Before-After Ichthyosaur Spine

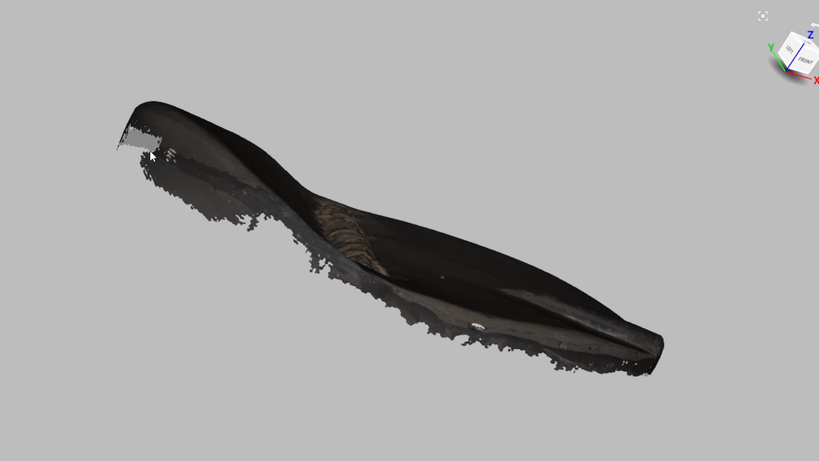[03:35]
and a nice bellomite on it if you look at the other side you'll see this is a bit wonky i didn't bother scanning it because this layer goes all the way around as you will see in the real fossil
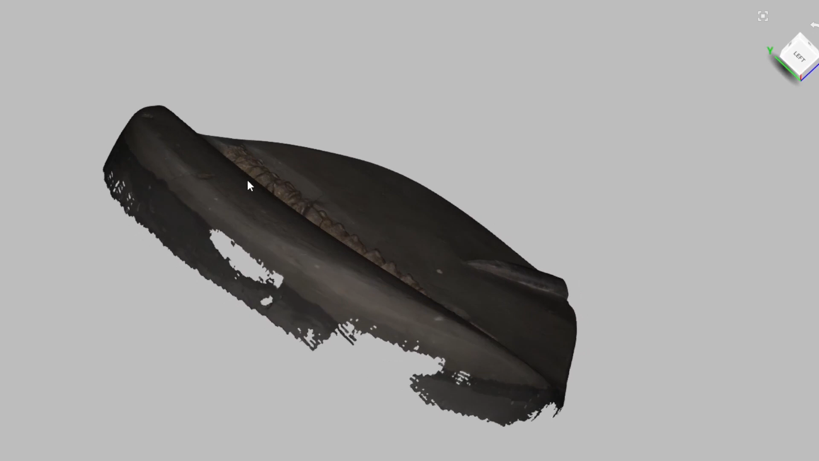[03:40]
is resin so there's actually not much there but you can also see how high up that comes uh relative to the actual fossil so there's not a lot of matrix left here